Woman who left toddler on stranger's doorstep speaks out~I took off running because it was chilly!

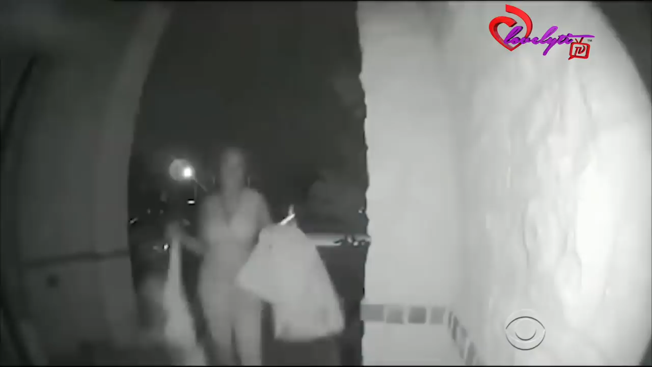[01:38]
Willie Simmons was visibly startled when reporters showed him this surveillance video the day after his son was abandoned at a stranger's home.
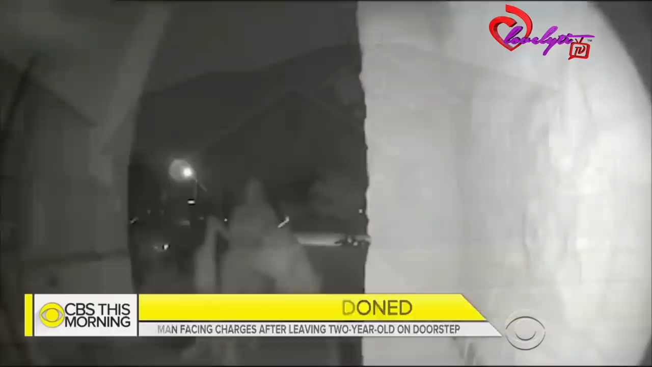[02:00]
Around 8.30 p.m., video captured the mother's friend abandoning the boy at the wrong house,
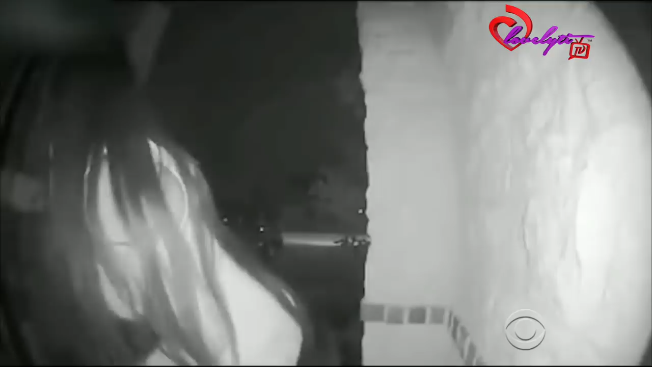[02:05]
which was actually Simmons' next-door neighbor, and taking off in a white car.
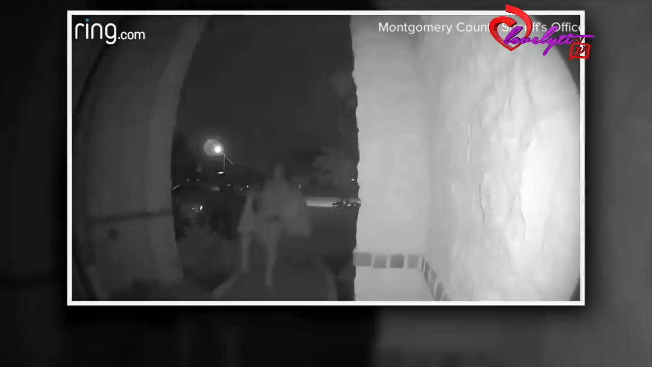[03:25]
It is 10 seconds of video that had the world asking why two-year-old Royal Simmons
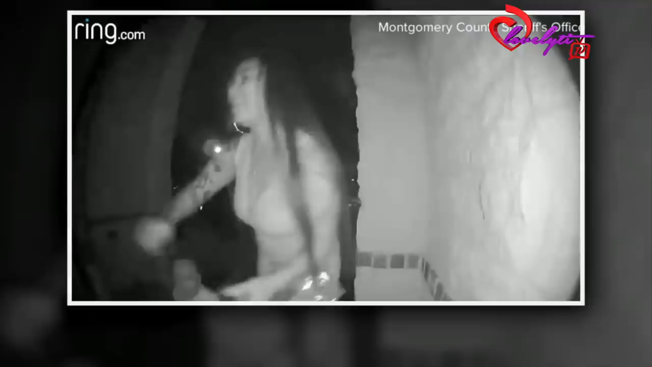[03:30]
was caught on doorbell video being dropped off at a home in the spring area by a family friend, Kira Woods. Turns out this was the wrong home, and the rapid drop-off shows Woods only waited with the child for eight seconds on the front porch before running to her car. Woods says there is an explanation. She tells us the boy's mother asked her to drop him off, claiming the boy's stepmother has a restraining order against her.
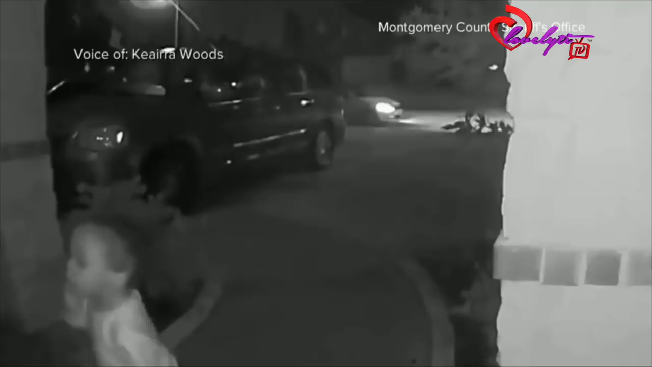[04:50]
and I didn't have no sweat on, as you can see on the video. The video sparked outrage across America. A woman hauling a little boy by his arm,
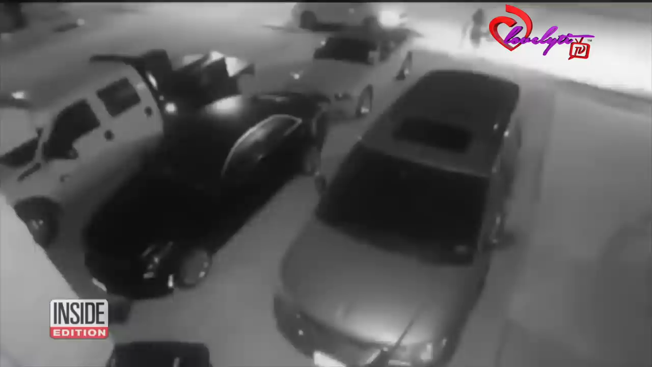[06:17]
In another video, just released by the Sheriff's Department, you can see Kiara dragging Royal by his arm from her car to the door. It sure looks like it hurts. You appeared to be dangling the little boy by one arm. I was trying to carry his bag, carry him. But it looks like you could hurt him that way, dangling by his arm. It wasn't intentionally on purpose, like, oh, let me drag him up here.